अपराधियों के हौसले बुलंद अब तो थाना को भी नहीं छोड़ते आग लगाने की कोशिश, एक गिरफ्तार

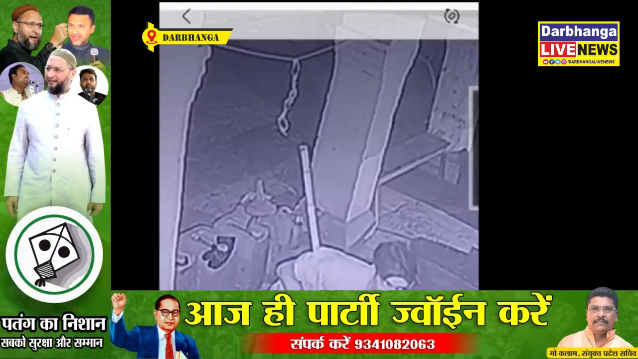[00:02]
مورو تھانا پر آگ لگانے والے بدماش کی پولیس نے پہچان کر کیا گرفتار اس اس پی نے کہا جات میں برفی ڈیوٹی پر لاپروہی بڑھتنے والے کرمی پر ہوگی کاروائی بیار کے دربنگا صلاح میں اوسماجک تتوہ کے دوارہ مورو تھانا پر آگ
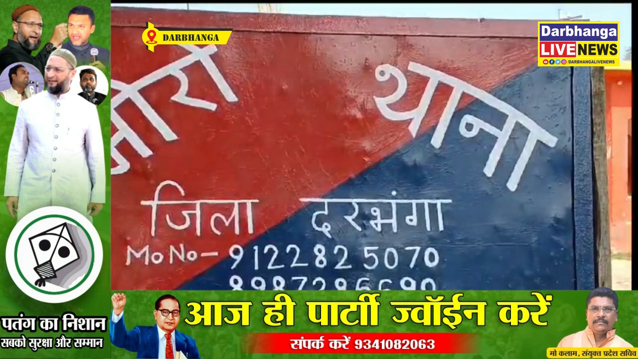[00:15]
لگانے کی گھٹنا میں شامل بدماش کو سیسٹیوی فوٹس کے مدد سے پہچان
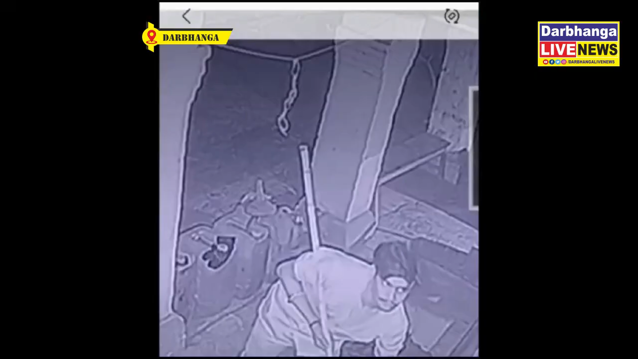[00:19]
کر گرفتار کرنے کا کام کیا ہے اکتباتوں کی جانکاری دیتے